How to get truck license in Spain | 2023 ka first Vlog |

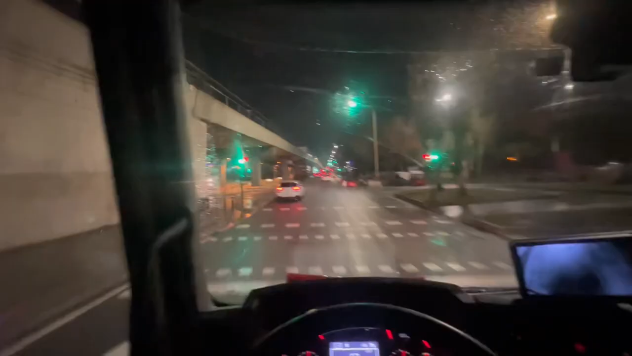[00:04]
हलकी सी बारिश हो रही है, लाइट सी ट्रैफिक है, बड़ा खुशगुवार मौसम है